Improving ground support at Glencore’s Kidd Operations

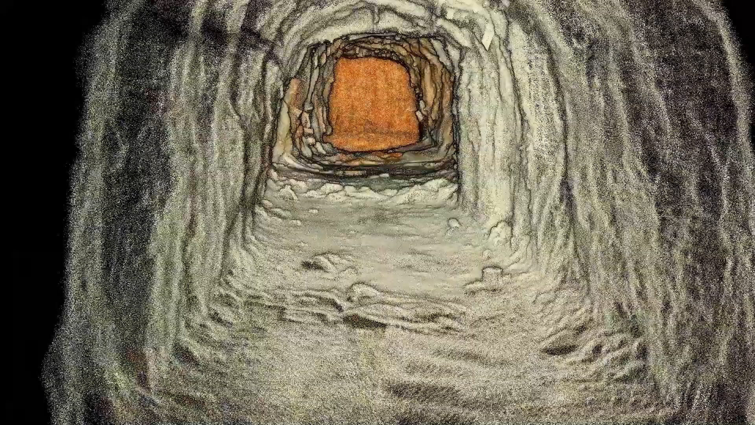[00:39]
HoverMap is able to collect such precision that we can actually monitor that deformation in the scan data.
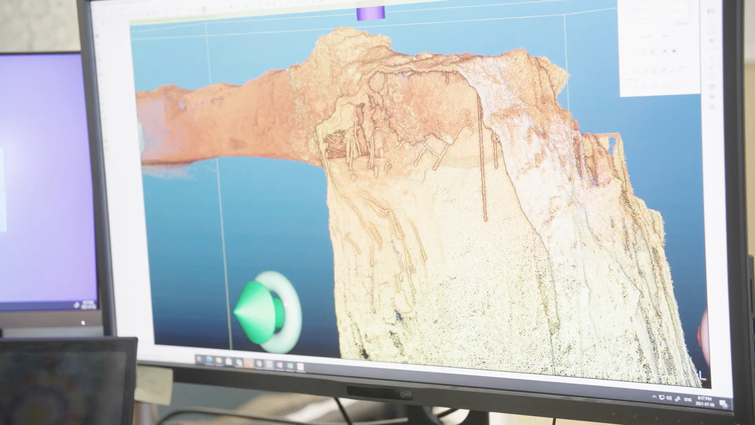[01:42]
Once we have the scans processed, we're able to view it and do any kind of analysis we'd like to do and then we move it into our scan database.